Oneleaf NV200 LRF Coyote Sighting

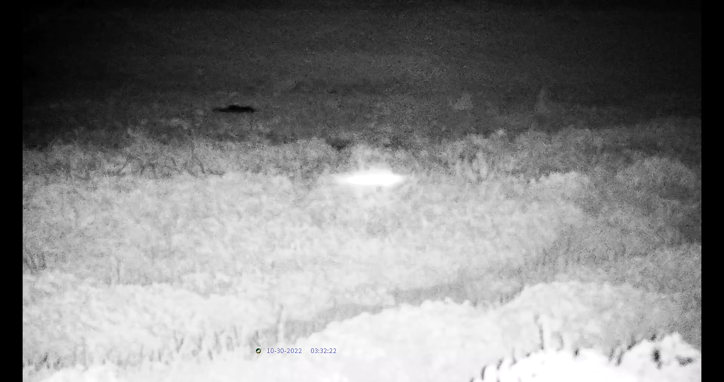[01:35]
laser beam at it in order to determine the exact distance it is easily activated with one click of the power button
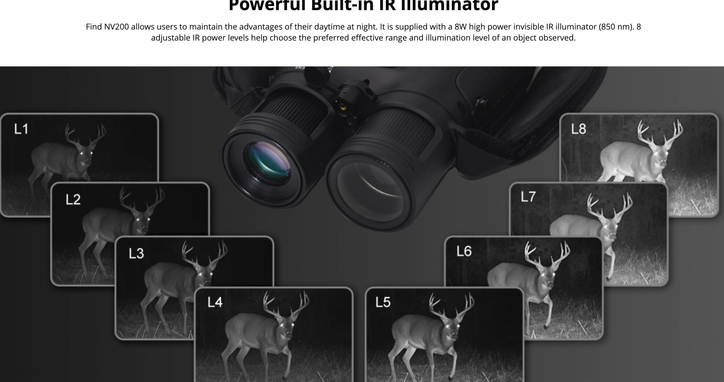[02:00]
with eight different levels of intensity
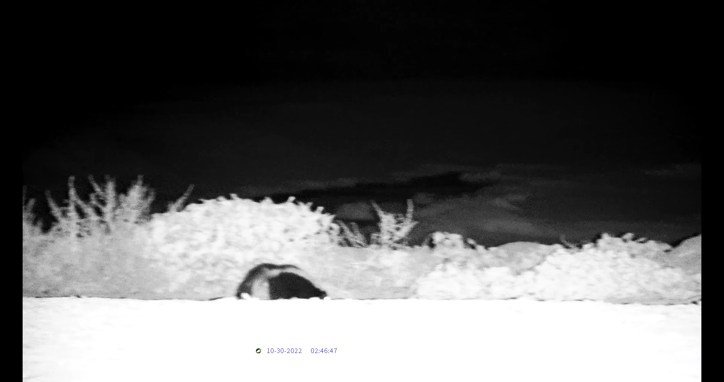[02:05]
observe the video quality as
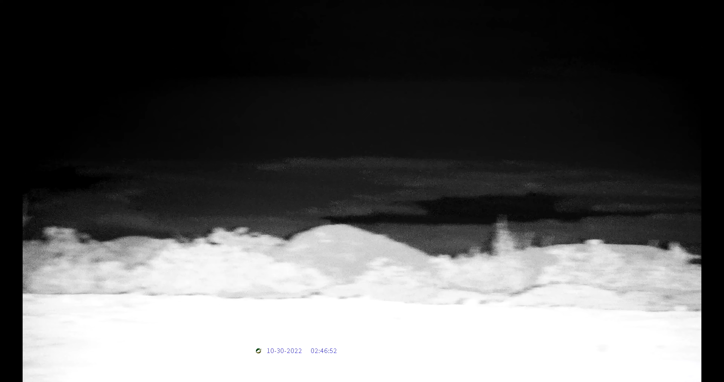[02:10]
it is rendered through the Sony Starface high-definition CMOS sensor
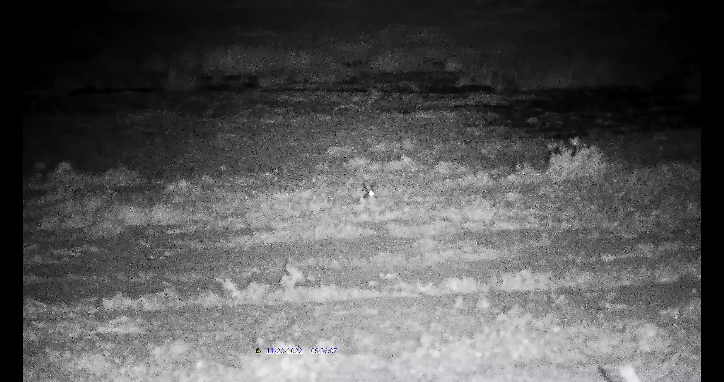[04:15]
he's lights out currently I'm shooting at 4k 30 frames per second
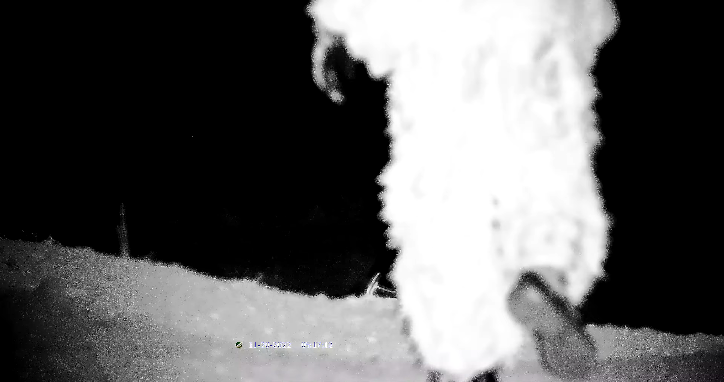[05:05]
and here you can see the image quality as I go for the retrieval
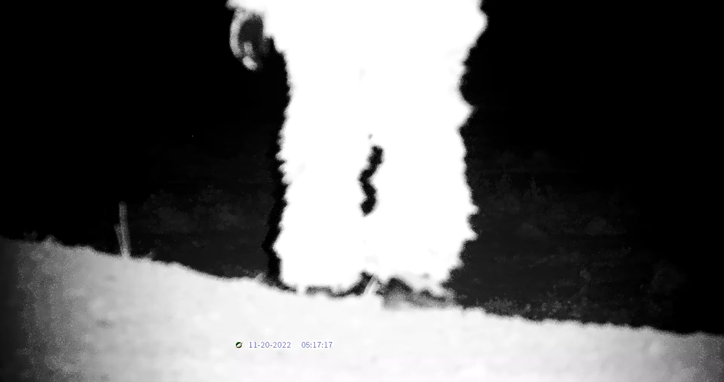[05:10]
it's a pretty steep hill and you can't see
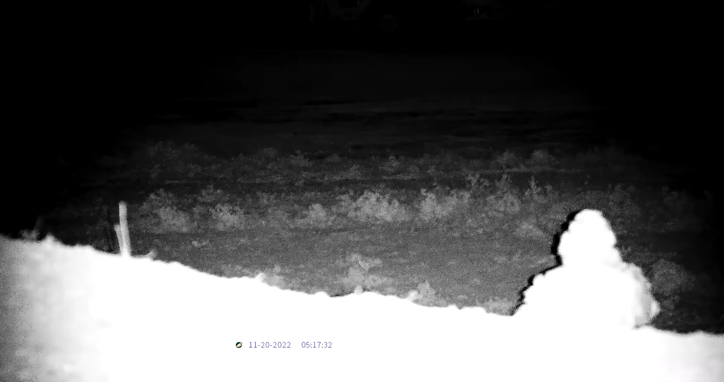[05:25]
the title of this video indicated that I would show you a coyote through the NV 200
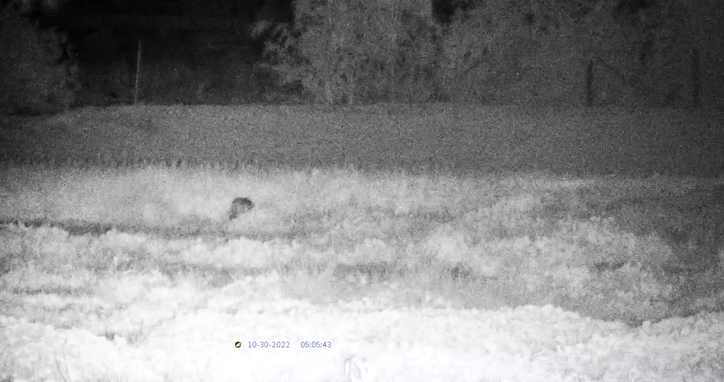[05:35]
and that's exactly what I'm going to do although I was not able to take a shot on this one
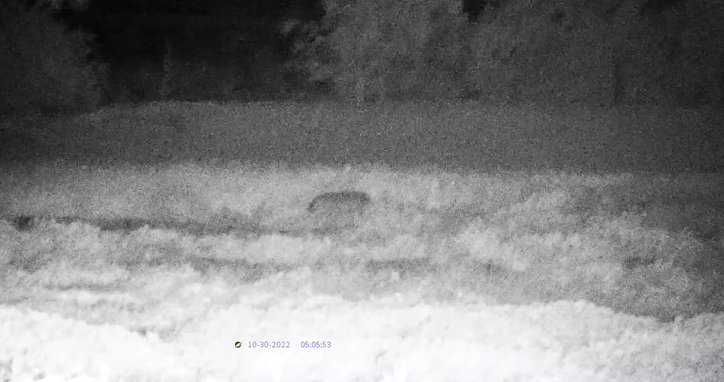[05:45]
make no mistake I will be back look a